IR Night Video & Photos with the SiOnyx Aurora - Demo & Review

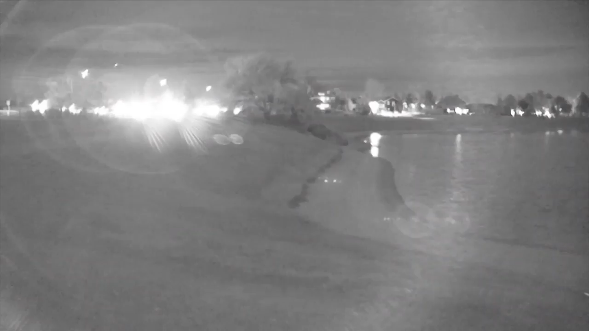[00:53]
So, this is a nighttime scene at a lake, and there are obviously lights on the houses on the far edge of the lake. But you can see, it's pretty cool the way it captures this. Let's look at a couple of photos, too. So, this first photo is actually of it in daytime gain, which means that it's trying to interpolate and actually include color.
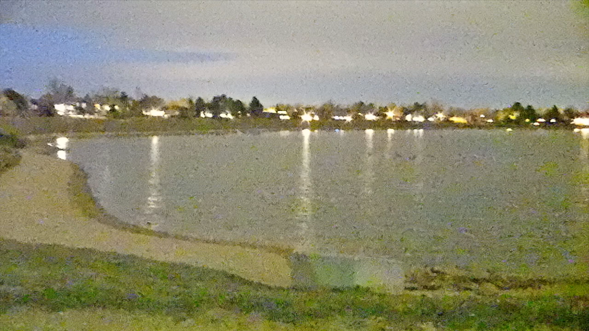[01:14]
So, it's a little bit pixelated. But then this one is just grayscale, and you can see, it's a nighttime photo.
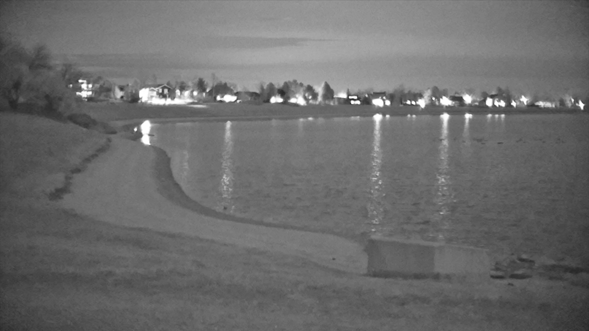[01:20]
This was basically completely dark. If I would have tried taking a picture of this with my iPhone, it would have been just a big black square.
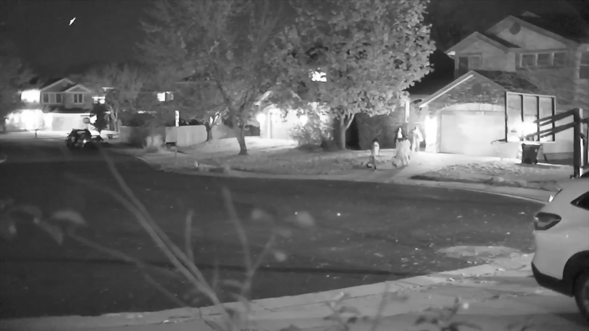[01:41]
and I actually used the camera to capture this footage of some kids trick-or-treating across the street from me. Now, I think you'll agree that all of that footage is pretty remarkable.